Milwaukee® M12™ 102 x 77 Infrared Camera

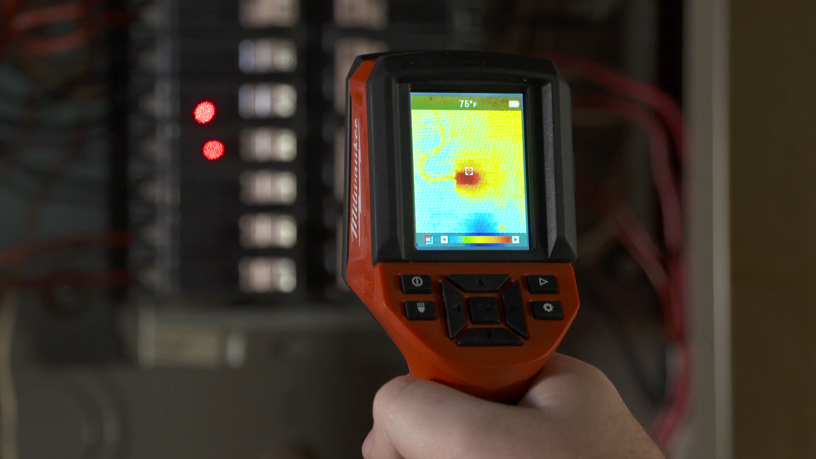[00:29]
On screen: spot 76°F
With the thermal imager, I was able to accurately pinpoint exactly where the cold air was coming in.
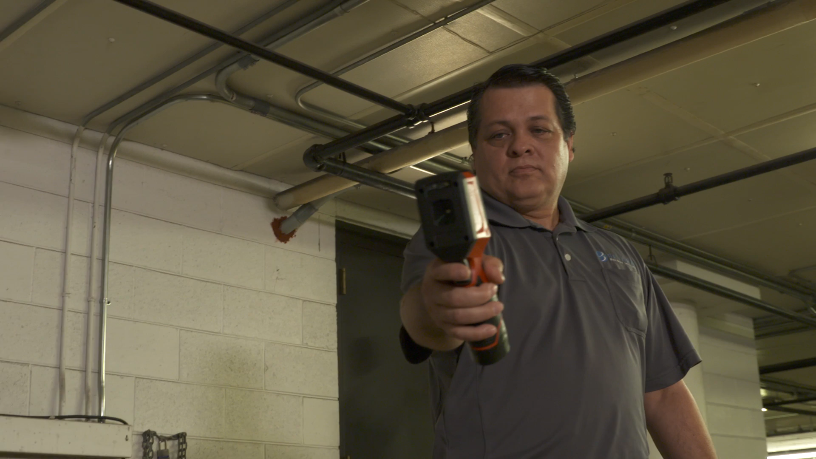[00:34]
In turn, I could replace the weather stripping and actually seal it entirely out.
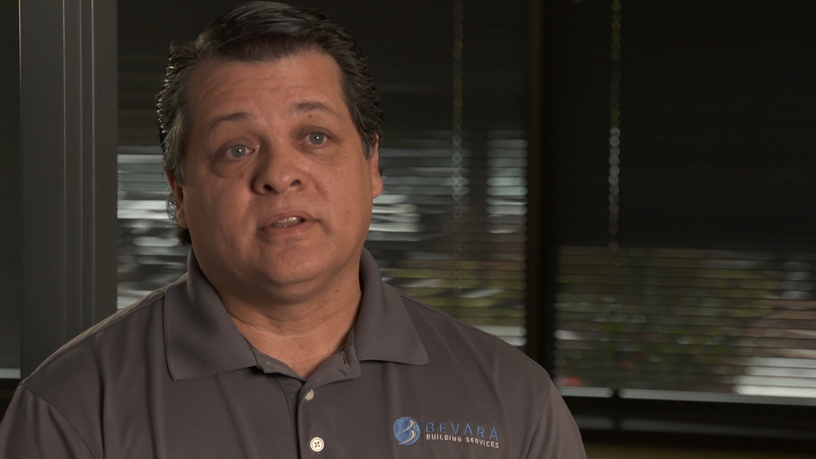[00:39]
The image is very clear. I can see what the temperatures are and what's going on.
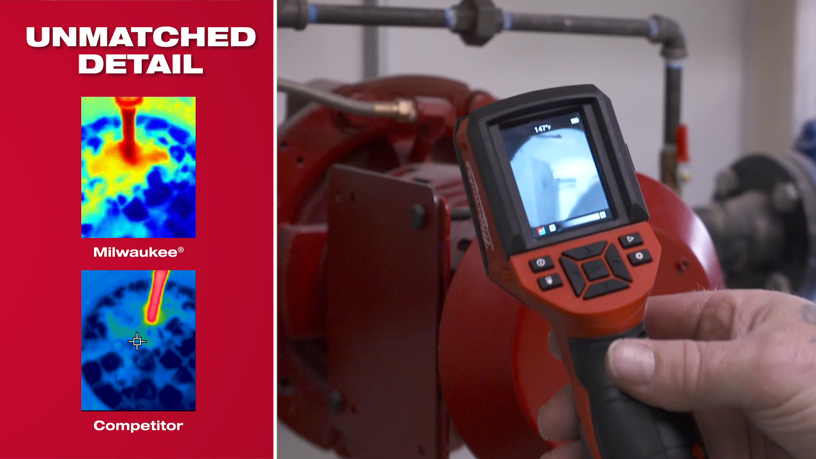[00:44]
The resolution is really good. I was surprised.